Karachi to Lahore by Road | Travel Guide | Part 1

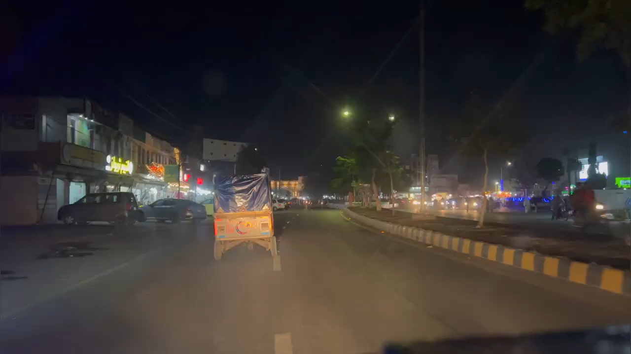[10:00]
कि यह पहुंच गया हूं बहावलपूर जिसे हम सिटी
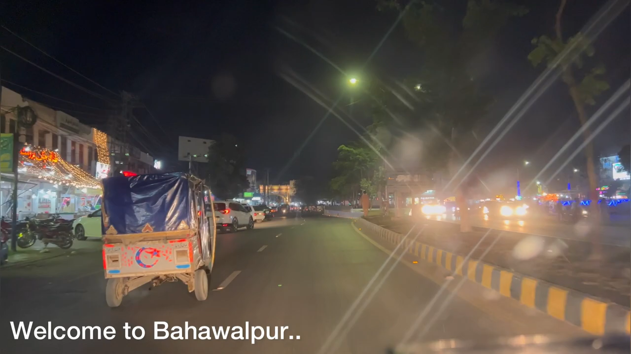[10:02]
आफ नवाब्स भी कहते हैं और शेहर मुझे इसलिए बहुत पसंदे क्योंकि यहां की जो हिस्टोरिकल प्लेसेज हैं
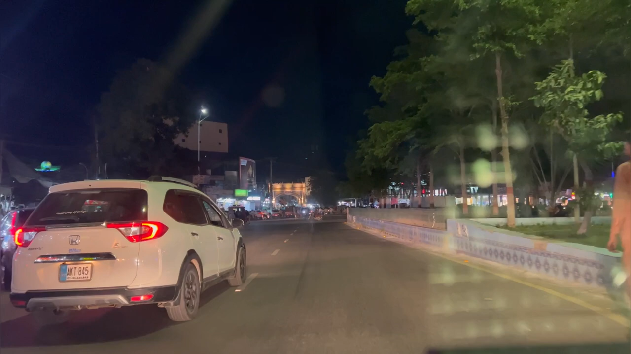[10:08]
पाकिस्तान के खुछूरत तरीन यहां पे महलें तो हर दफा हम लोग यहां पर स्टे करते हैं नाइट स्टे यहां पर हमारा
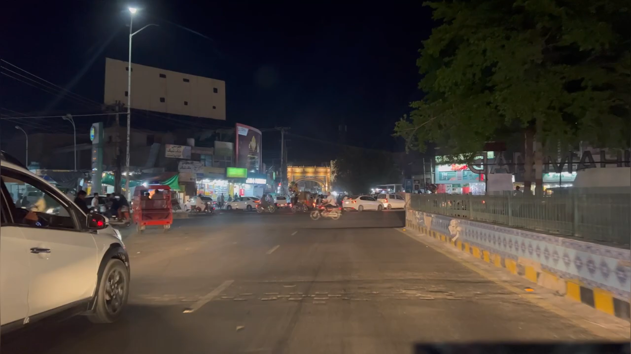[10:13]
होता है तो रात के नौ बचे हम पहुंचे हैं बहावलपूर अभी हम जा रहे हैं होटल में और उसके बाद में आपको दिखाऊंगों यहां कि कुछ फेमस जगाएं